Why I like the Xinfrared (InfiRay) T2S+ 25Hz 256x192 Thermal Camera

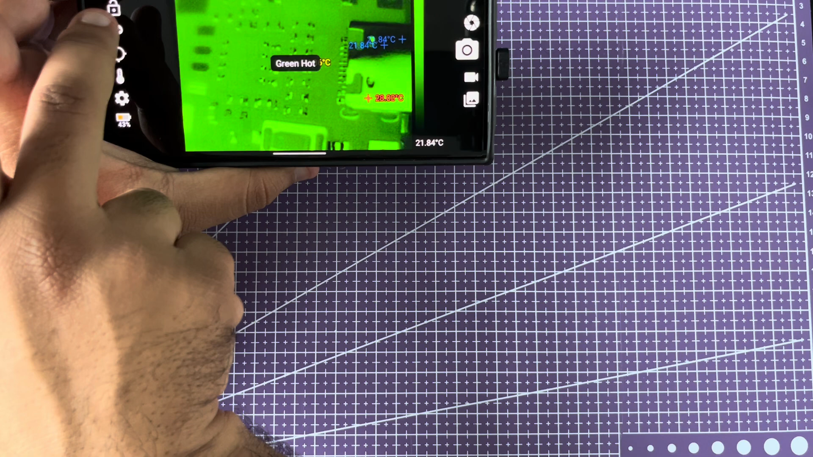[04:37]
yeah depending on what you're looking at one of these palettes might give you a better contrast than
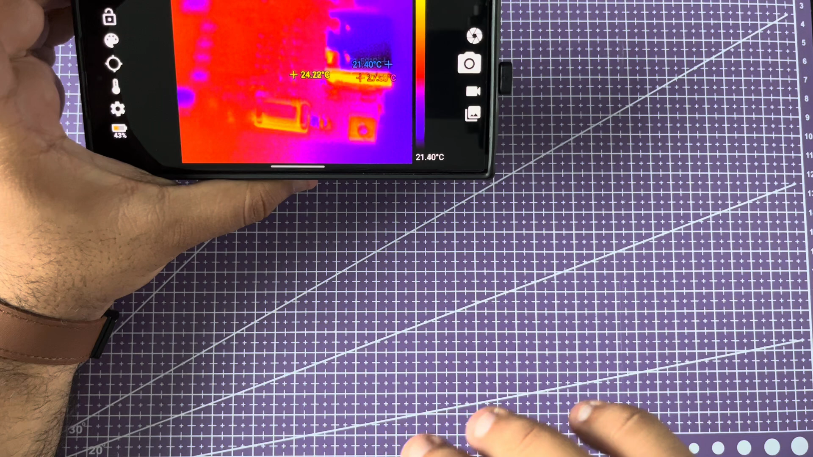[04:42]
On screen: spot 24.22°C, scale bottom 21.40°C
others but yeah and this has two ranges it can go up to I believe 450 degrees
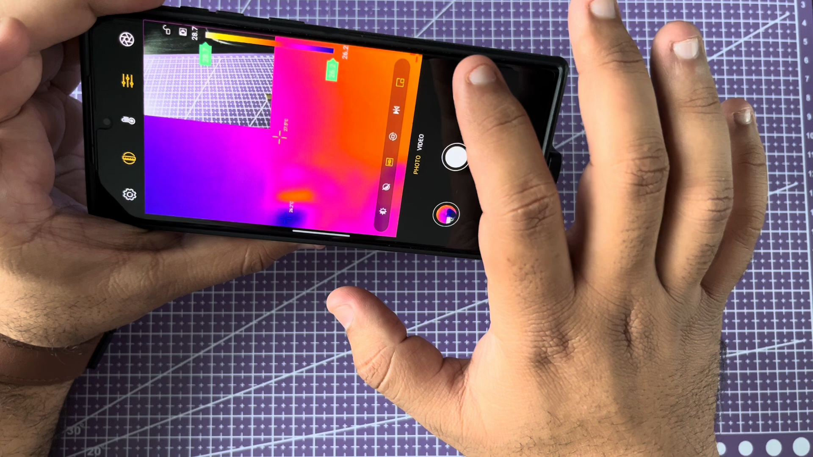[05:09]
what we're looking at they're not aligned so it's not apples to apples but yeah it will give you
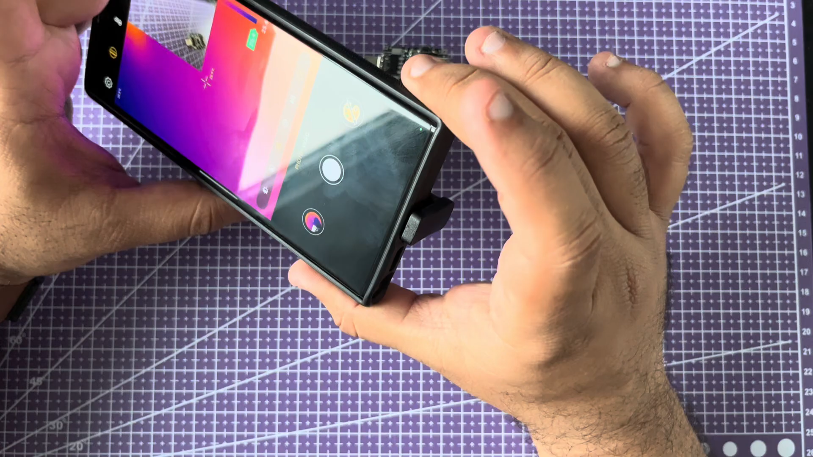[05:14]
a good idea of what we're looking at all right yeah that doesn't really help it's
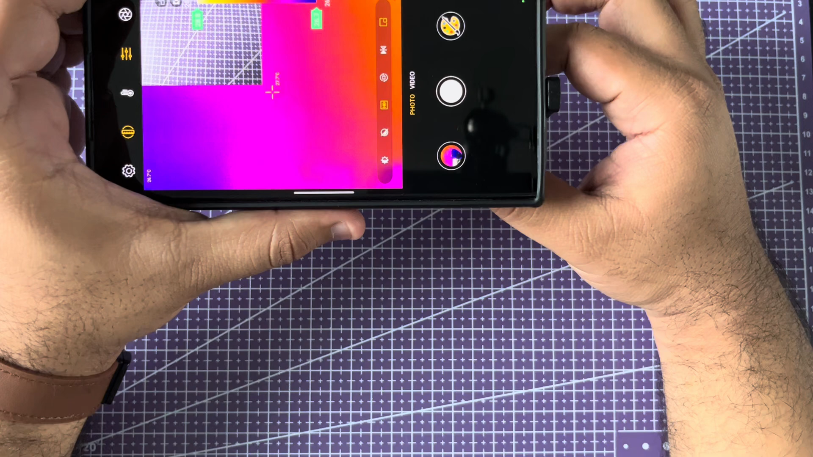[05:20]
the same thing I'm going to get it close to the circuit board and I'm just going to flip the picture right here I'm
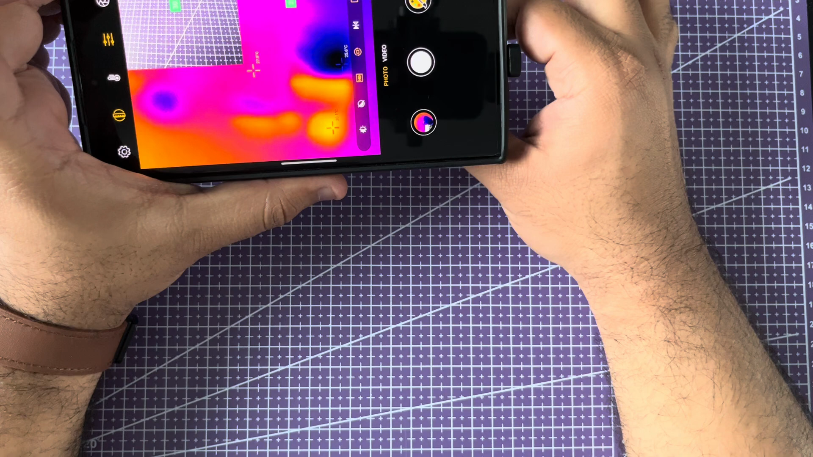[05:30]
just going to bring it close here I'm going to try to focus there we go you see that's extremely sharp
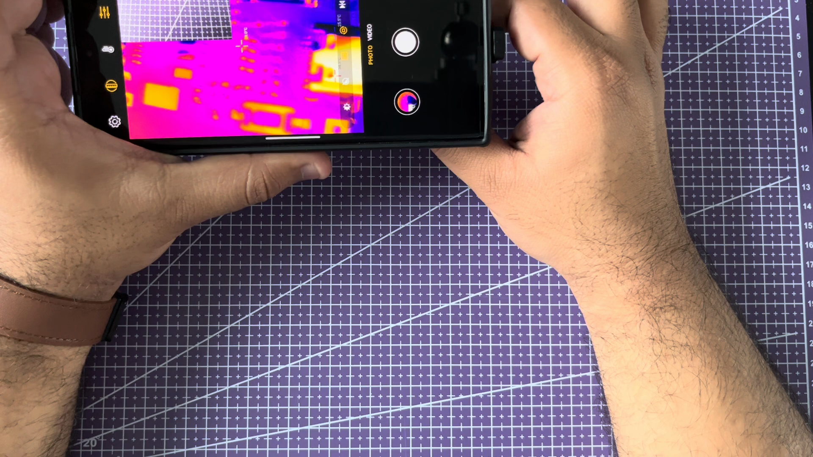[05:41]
even smaller so small components are going to be very very much in focus basically it does have a minimum focus distance but for my applications what I use it for small troubleshooting on electronic components it's more than good enough and you can do spot checks you can draw
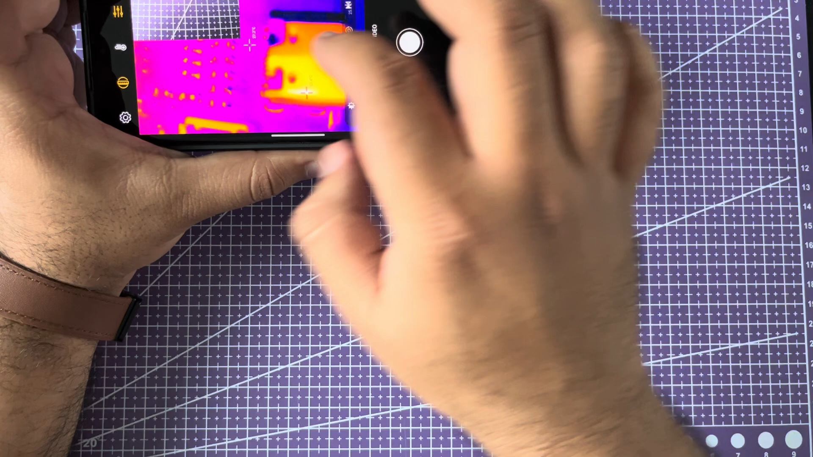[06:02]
us rectangles and it will tell you maximum minimum a temperature in that rectangle I've used it to troubleshoot my air conditioning unit if it's cooling or not I've
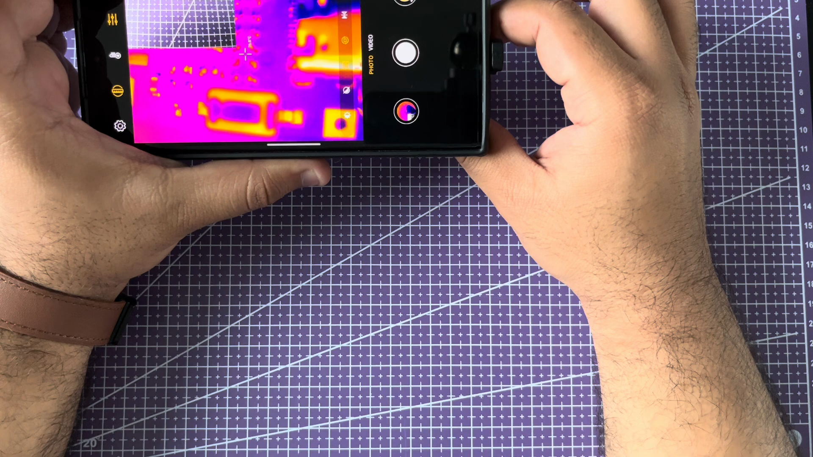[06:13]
used it to troubleshoot circuit boards as I already mentioned so the possibilities are endless you can check your house insulation if it's leaking heat you can do so much with thermal cameras the only limit is your imagination so coming back how has been my